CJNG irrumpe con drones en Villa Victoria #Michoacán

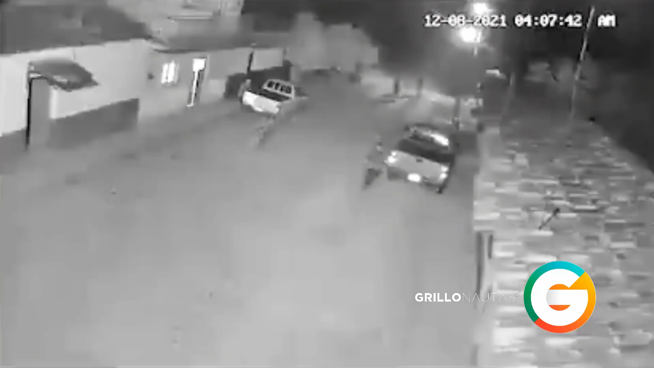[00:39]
captados por cámaras de seguridad instaladas en casas de civiles, se puede apreciar el uso de un dron para lanzar explosivos en contra de casas en Villa Victoria. En otros de los videos se observa la presencia de sicarios del cártel en las calles del poblado, así como uno más en el cual se aprecian los impactos de balas de alto calibre en contra de las viviendas de la zona.